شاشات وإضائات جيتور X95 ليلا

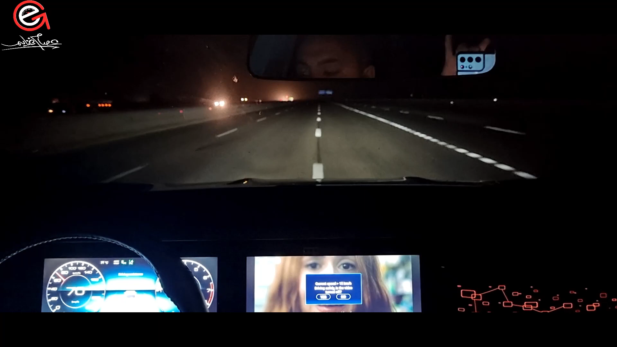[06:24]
تمام وطبعا اضاءة بتاعتها اوتوماتيك اه خلينا بقى نشوف الاضاءة بتاعتها العالي شايفين عالي شايف اللوحة اللي قدام دي مش عارف هو واضح قدامكم ولا لا تمام انا هنرى هاتف المنطقة دي شايفين كده برضه عشان تشوف مدى قوة الاضاءة بتاعتها طبعا الاضاءة بتاعتها لد والفوانيز الامامية بتاعتها
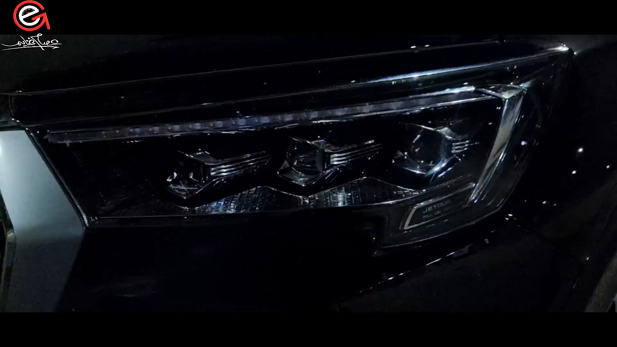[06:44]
ماتريكس لد اللي هي بتبقى اكتر من عدسة وبينورم لد تمام شايفين اضاءة بتاعتها طيب في حاجة كمان هنا في الاضاءة ان في عندك هنا مفتاح تحكم في ارتفاع الاضاءة هنا كده الاضاءة اتكسرت اللي تحت خلص ازاي وهيت مركزة تحت هبدأ ارفعها شايفين
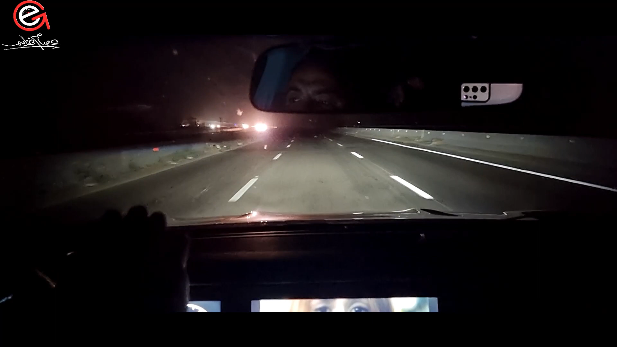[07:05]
المواتير اللي في الفوانيز الامامية او المصالح الامامية بدأت انها ترفع الاضاءة وتفردها قدامك للمدى اللي انت عايزه طبعا دي بتبقى حاجة جميلة جدا يعني في الاضاءة انا شايف الاضاءة بتاعتها كوي ساقوي بالنسبة لحجمها وبعدين ما ننساش كمان الفوانيز بتاعتها العالية اللي فوق دي
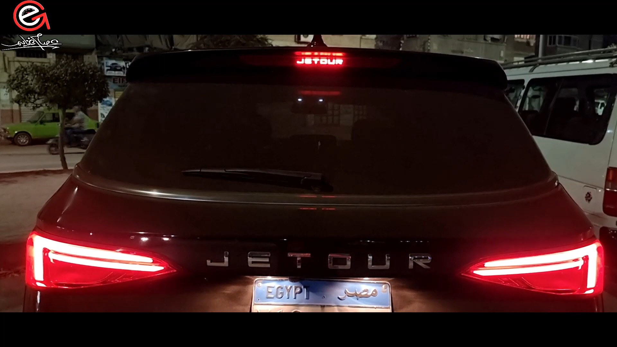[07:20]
فبتحقق اضاءة لمدى اطول انتوا رماء اياكم ايه برضو اكتبولي في التعليقات شايفين الاضاءة بتاعتها بالقوة بكافية ولا برضو محتاج اسمع رأيكم
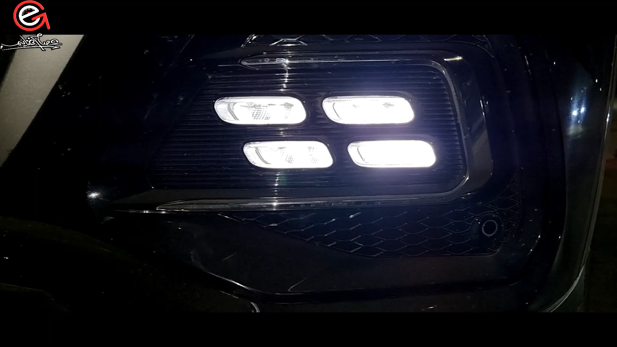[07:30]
تمام دي كيه الاضاءة طيب لاحز معي كمان ان انا لما باجي افتح
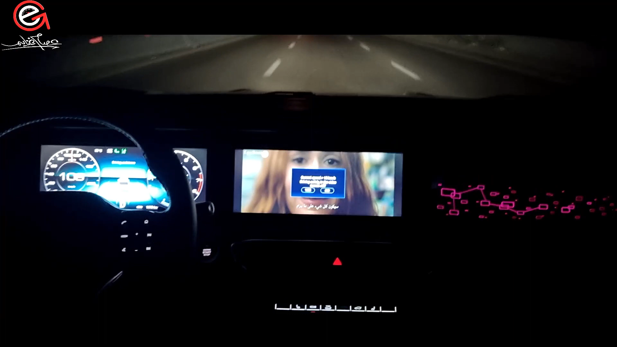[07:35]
الاضاءة بيروح جاي هنا من فاتح اضاءة هنا في الارجل الامام هنا
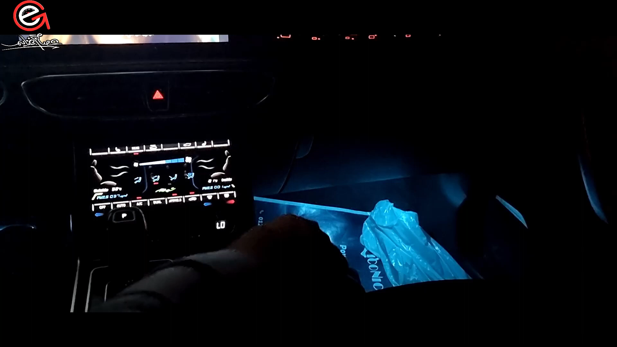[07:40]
وهتلاقي الاضاءة بتاعت المنطقة الوساطية او بتاعت الشاشات حصلها دمير
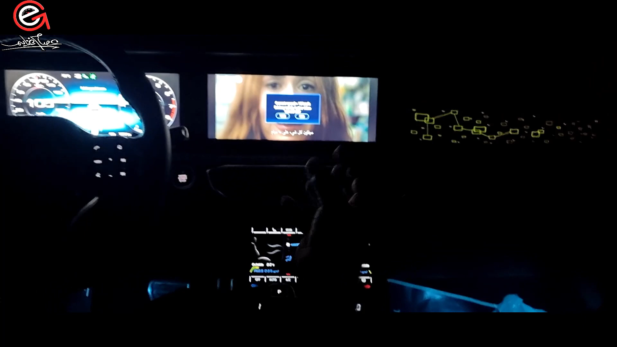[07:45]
او حصلها تخفيض للاضاءة بصوا لاحز معي كده شايفين هنا هتلاقوا الاضاءة عالية قوي بصوا
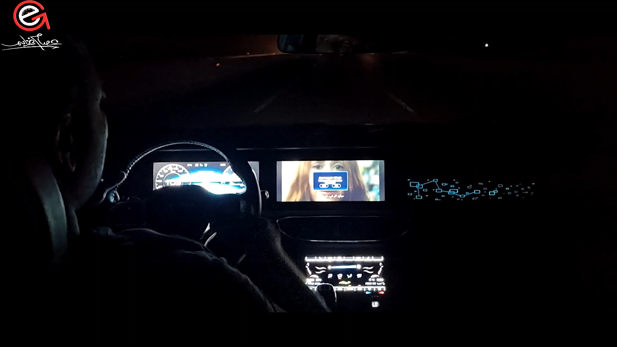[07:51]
كده الاضاءة برا عاملة ازاي يعني عايزين تشوفوا كل ده مجال ما فتحت برا بدأ يحصل هنا اضاءة في الارجل وبدأت المنطقة الوسطية بتاعت الشاشة الوسطية دي انا بدأ احصل
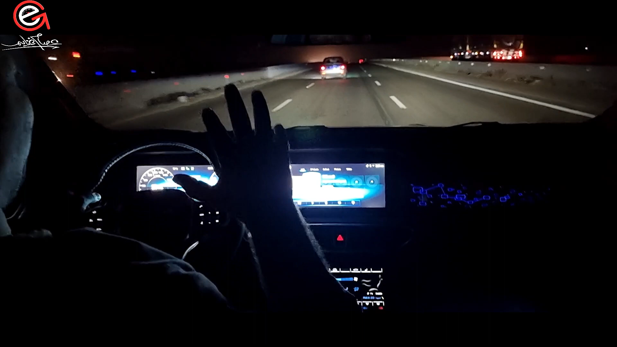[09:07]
الفكرة ان فيه هنا غير الشاشة الاثماشرة وتعالة امان عشر لو انت بتتحكم فيها بتاعت انفوتيمنت لا فيه عندك حداشر سماعة بيشتملهم على ستروفر انامي وصابوهر خلفي فطبعا عمل لك صوت محيطي مجسم جميل جدا جدا جدا صلاحة يعني بالنسبة بقى لانزمة الدعم بتاعت القيادة فانت فيه عندك نظامين مهمين نظام التحذير بتاع النقطة العمية والنظام مرقبة المسار طبعا نظام مرقبة المسار زي ما انتم شايفين دلوقتي لما باجا اخرج عن المسار بيبدأ
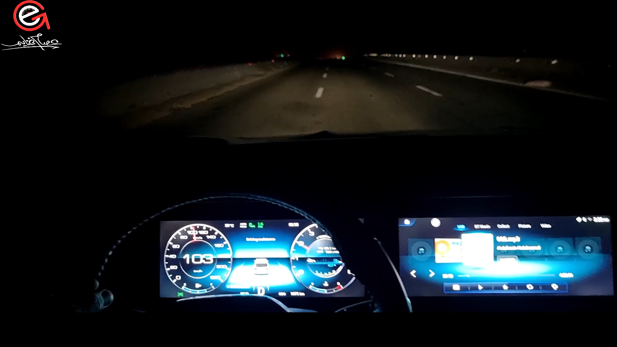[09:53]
بيقولjo انت كده الليل دي اللي هي الحارة المرورية انت كده بدأت تغلط فيها خلي بالكم في نقطة مهون بقاول مروريا الشيء بشيء اسكر ان احنا دايما في الطرق بتاعتنا احنا وحنا سايقين بنتعاودين ان احنا ايه نخلي الخيط ده في النص صح بترضى ماشا عليه كده بس ده اكبر غلط يعني برا شايفين هو كده بيقول لي انت غلط انت خارج برا الحارة المرورية بتاعتك او شايفين وبيجبلك انت خارج من انا حارة كمان يعني المينة والشمال المفروض يا جماعة ومروريا القانوني ان انت تمشي مبين الخطين انما
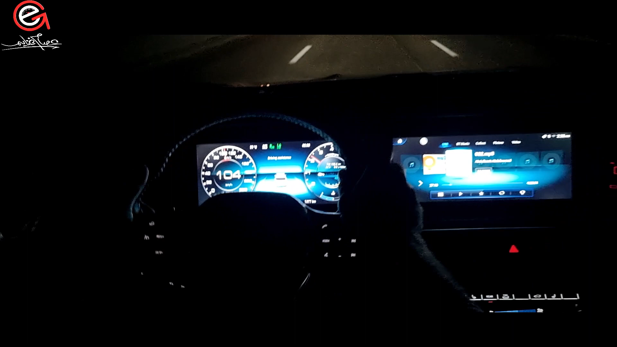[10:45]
ما جربتوش خليونا نجرب بالتسارع وكده سريعا لاحظه طبعا هيا الوقت بتقول لي انا تجاوزت حد السرعة اهو شايفين هيا الوقت بتقول انت بتخرج على المسار برضو وبتقول لي انا تجاوزت حد السرعة اللي هو مية وعشرون كيلو طيب حتى الان المنظمة بتاعتها شغالها كويس اه طبعا حكايات العفشة بقى والمطور والتسارع وكلامنا هنتكلم عليها بعدين ولكن